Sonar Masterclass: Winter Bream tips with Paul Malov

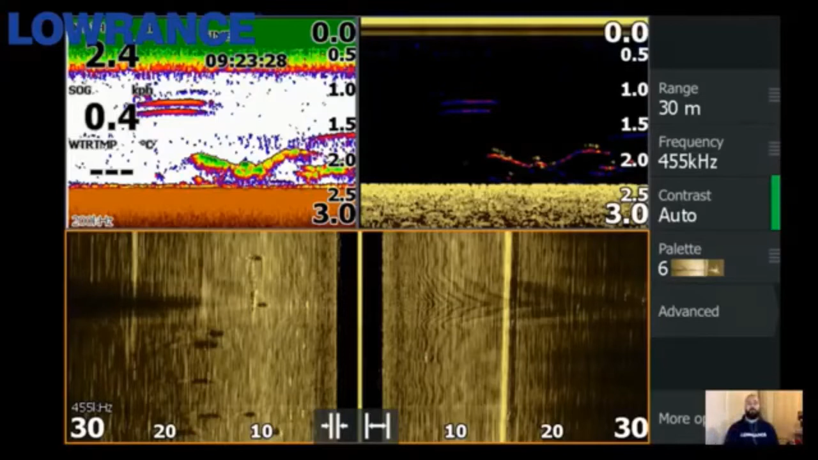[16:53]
onto one of those dots and hit the new waypoint key but also just allows me to quickly grab a rod and make a little cast out to the left hand side of the kayak and just slowly twitch and hop a little lure or grab or a vibe and fish that school actively because i know the fish are right there as we're drifting along yeah good stuff mate now we've got a whole swathe of questions coming through here so um i'm going to bring a couple of them up that are quite similar um we've got dale back so g'day dale nice to have you here so yeah
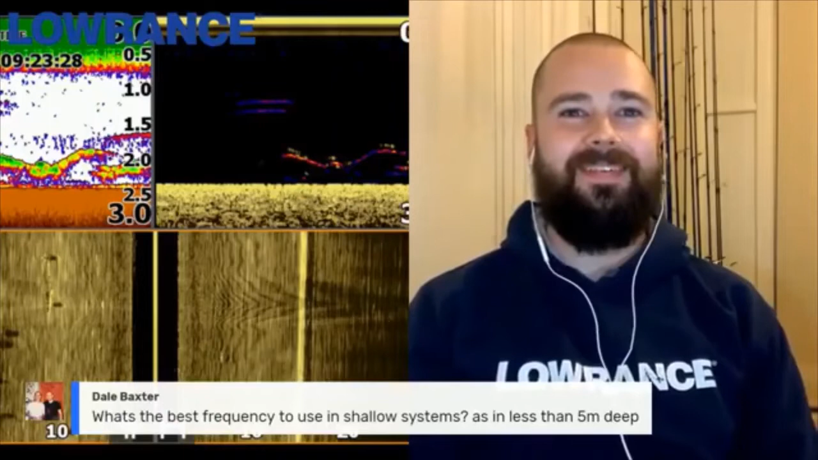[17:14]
good to see you mate what's the best frequency to use in the shallow systems as in less than five meters deep and before you answer that one mate i'll bring up um shane ling's question as well because they're pretty similar
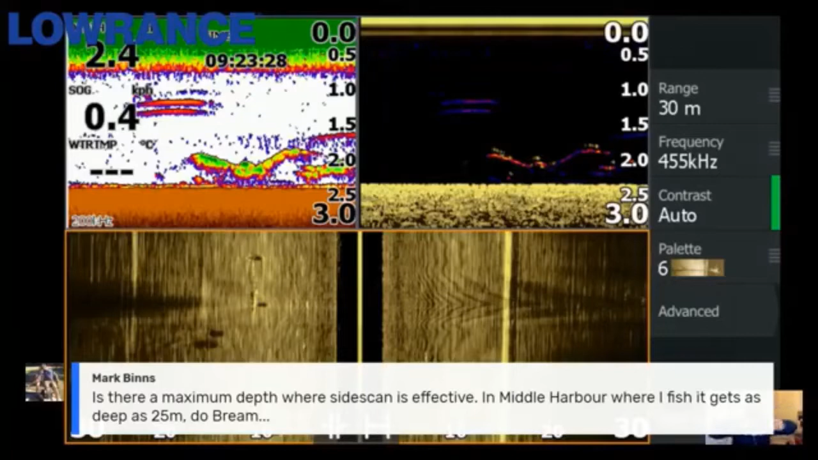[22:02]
or 50 to then accommodate for that deep water in the middle which is your water column beneath the beneath the boat or kayak either side and then to allow it to then hit the bottom and then shoot out to the sides to uh to start getting getting some of that reading off the bottom either side of the boat or kayak so increase your
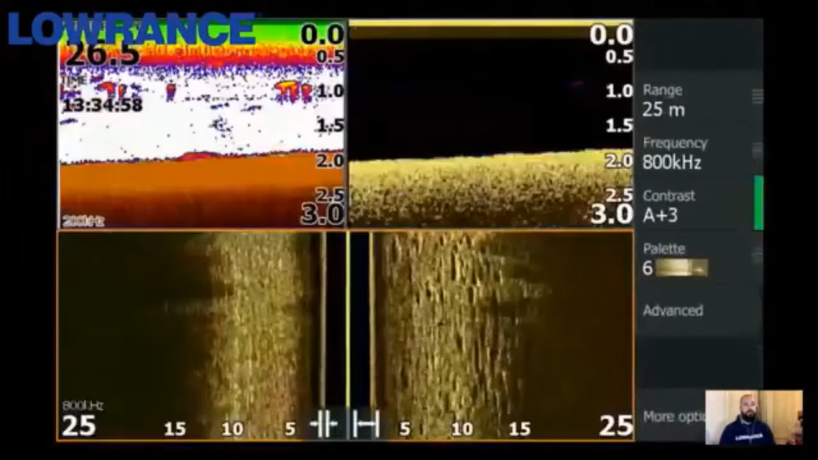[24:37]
that's it so what we've got here on the right hand side of that car of the side imaging screen so if at about the 10 to 15 meter mark is we're looking at um some digs here this is probably somewhere like mallacoota a lot of the gippsland systems um a lot of the fish are really digging up worm and crab um and this is what i really look for um quite often you'll find
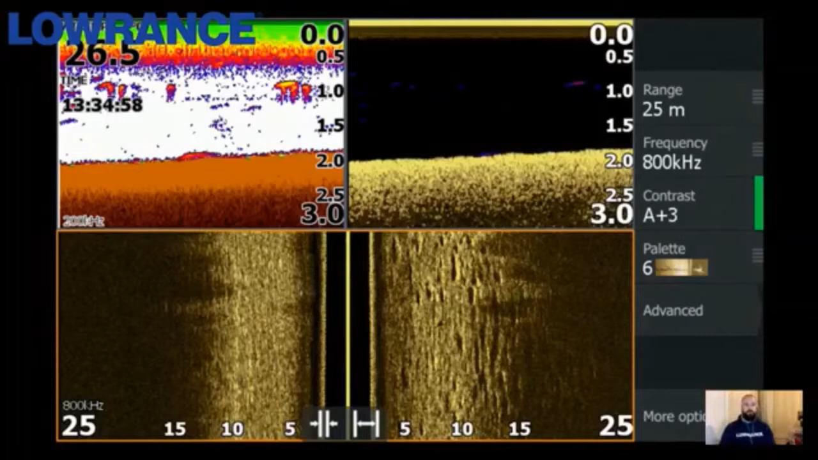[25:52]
um i'll mark them you know appropriately on this on the side imaging and then sort of refer back to them on my mapping unit and we've got another screenshot somewhere a bit further along i think greg of kind of how i utilize that mapping screen uh i think i think it might be towards the yeah that's it so we'll go one back so that top left hand corner guys is is a tournament weekend but it's a really good indication and similar to how i sort of approach my shell my um social fishing as well as my tournament fishing is using a lot of the predefined sort of icons that you can use to mark um different i guess different points of structure
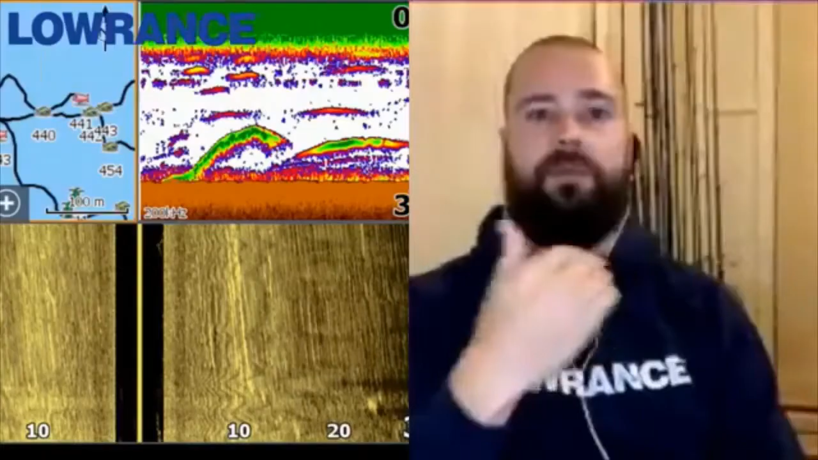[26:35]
different points of interest so whether they're digs whether there's fish that i've marked fish that i've caught the size of the fish and then i'll also mark them on different days in different colors so this to me indicates you know on the saturday of the tournament uh official mark uh official biding in
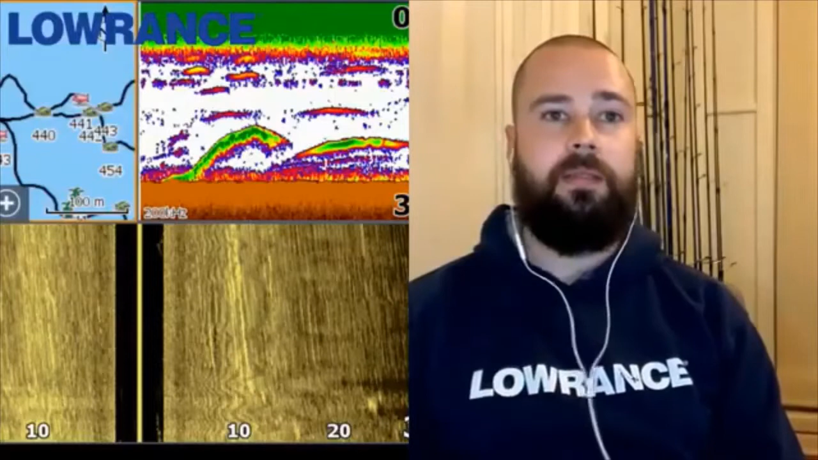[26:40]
the green zone whereas on the sunday i could only get them in the red zone for example so it's it's the way that i'd structure my uh weight points and the way that i go about methodically i guess finding an area and finding some sort of pattern as well within that area um to again really start to concentrate and spend the most time on productive areas of the lake or productive depths so whether they're in you know 2.5 but no deeper than
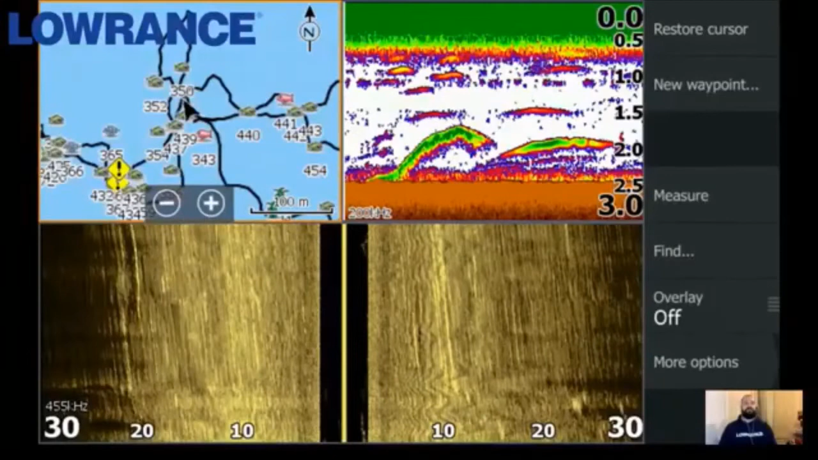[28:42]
and by the way guys for anyone who's looking at that thinking their muller way they weren't they were just brim but we're just drifting very slowly over those uh that's it greg yep one back please
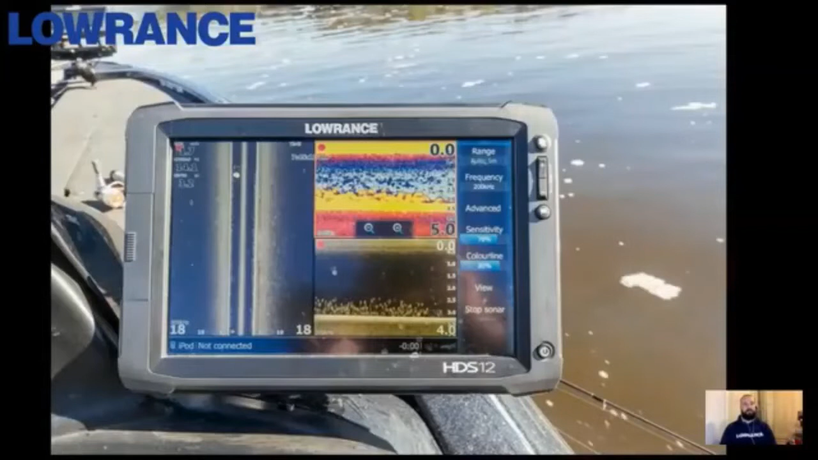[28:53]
one more perfect thank you so this is this is one of two screenshots um out of the patterson river um and so on the down imaging is probably the better one the the traditional sonar up the top right the fish are quite got some separation between the fish but we're not quite getting that uh indication of size whereas i think the the down imaging screens a really good
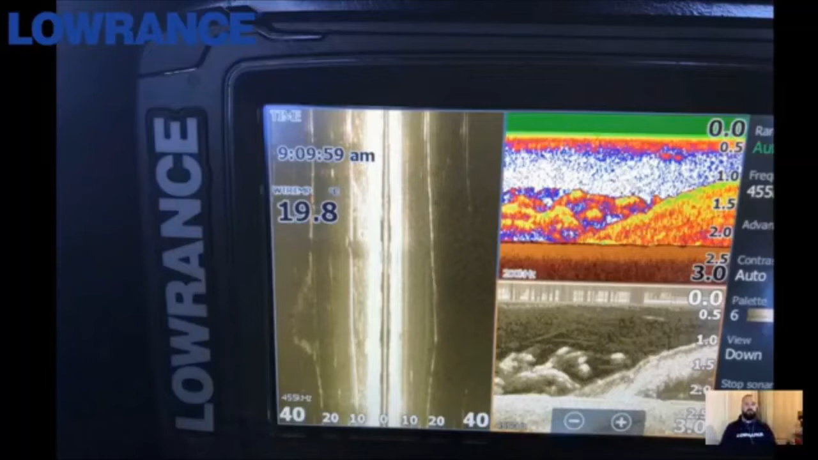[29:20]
indication of size we've got some smaller brim and then just towards the bottom there we're starting to see a couple of really big arches and then if we go to the next one again please greg going forwards or down yep that's it so towards the right hand side of our traditional sonar and even on down imaging we can see that we've just got a small patch of brim again
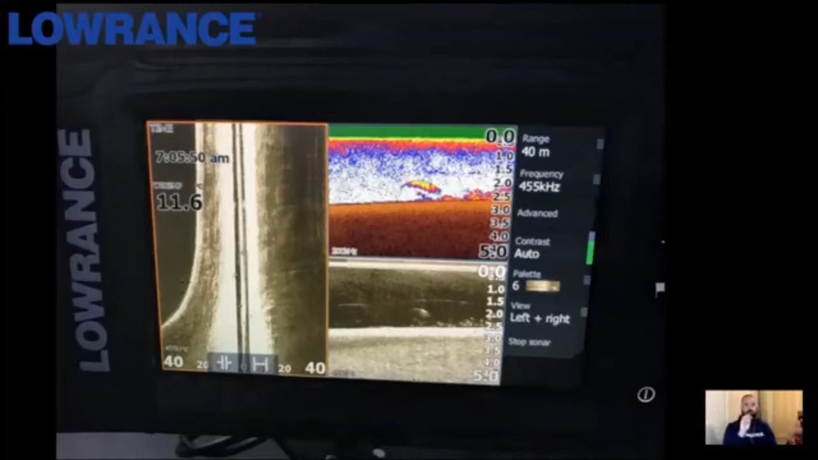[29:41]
we've got some separation they're a bit more tightly packed than the previous school uh previous screenshot but then again we've just got that really clear image of we've got a nice big arch it's got some real size to it's a nice big blob and some real solid color and then on that down imaging it's hard to miss like we've got a real solid fish there in comparison to some of those brim so to me this is the kind of thing that i look for when i'm uh you know chasing jewies in the yarrow or chasing jewies in the patterson river this is the kind
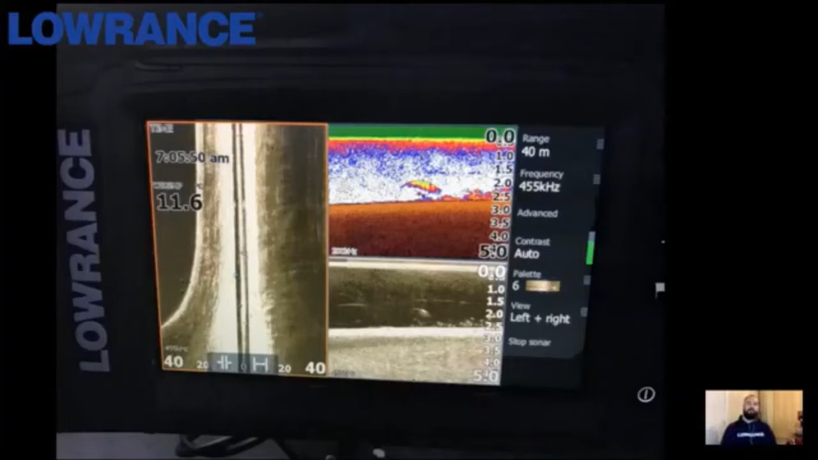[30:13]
of stuff that i look for but at the same time if i'm fishing for brim and i see this generally it might even uh turn those brim off a little bit from uh from chewing as they might turn into uh fish food very